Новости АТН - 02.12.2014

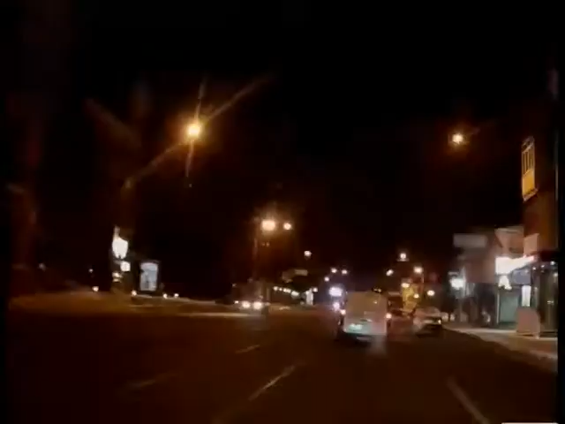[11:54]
Служебное «Рено» едет из центра «ВАЗ» навстречу. Внезапно автомобиль ППС выезжает на рельсы, его заносит и выбрасывает на встречную полосу.